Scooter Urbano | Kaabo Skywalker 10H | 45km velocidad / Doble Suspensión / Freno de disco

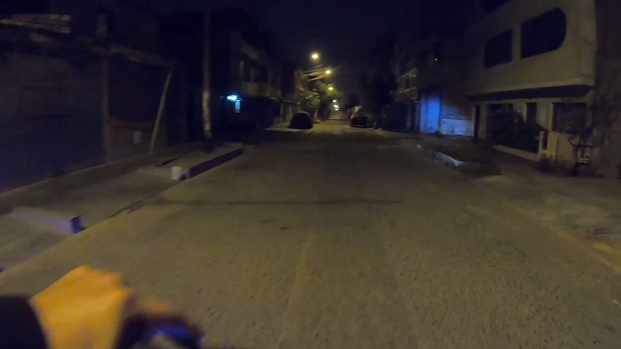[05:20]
el sendero por donde vayas Así que no será necesario invertir en una luz adicional para este scooter Alumbra muy